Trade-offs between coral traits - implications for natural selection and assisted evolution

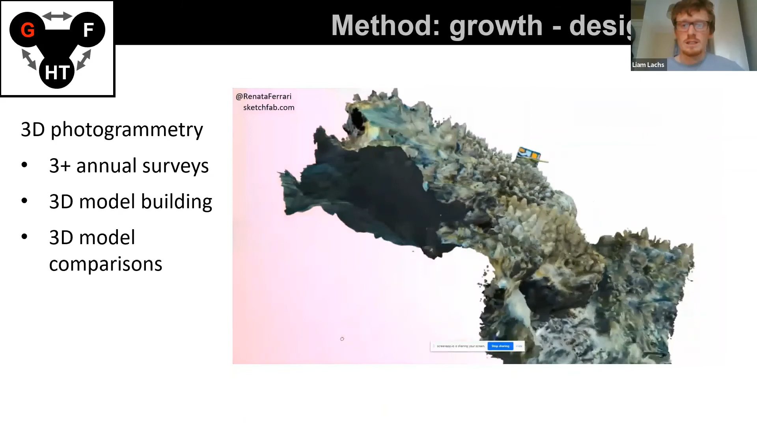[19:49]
But to create these 3D models year after year after year, and then compare the 3D models, you can calculate growth rates.
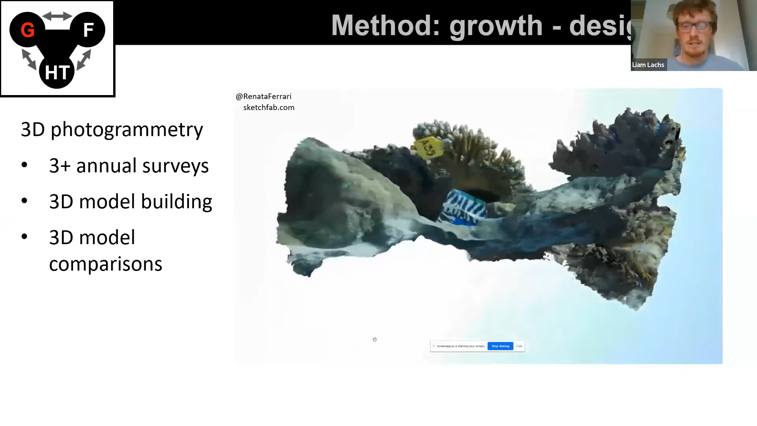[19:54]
The coral in question is the one with the tag here. And we were using Rubik's cubes in the beginning for scale.
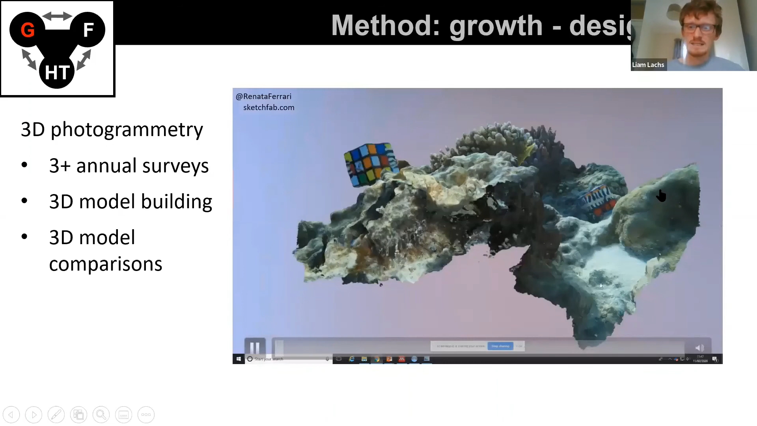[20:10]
This is an example of a 3D model of a coral colony.
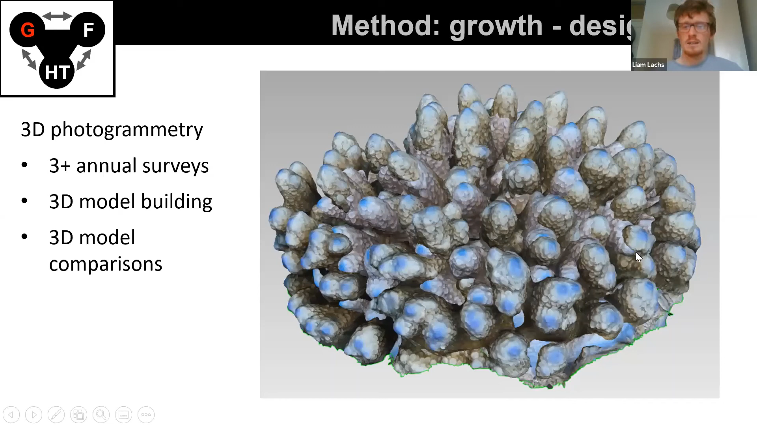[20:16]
And when you compare this corals 3D model year on year, you end up with this sort of heat map from the coral colony, where the more red areas are the areas growing faster and the green areas are more static through time.
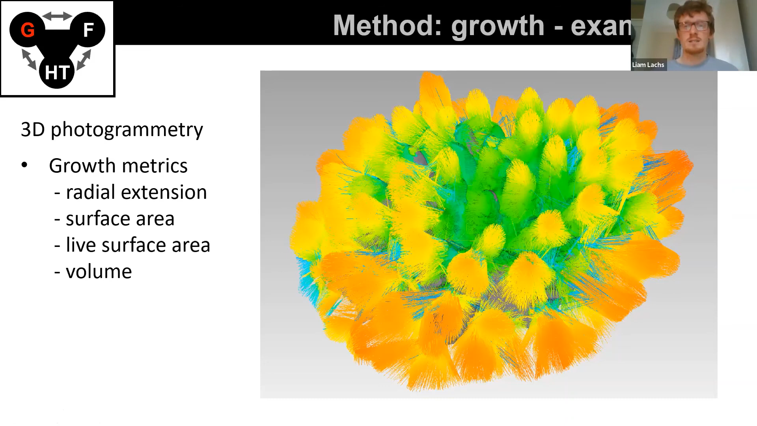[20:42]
So growth in these corals is really an outward growth. We can measure radial extension, surface area growth and volumetric growth. The next thing is to take these 3 traits, growth, fecundity, heat tolerance and look for trade-offs. So this is the first of the preliminary results.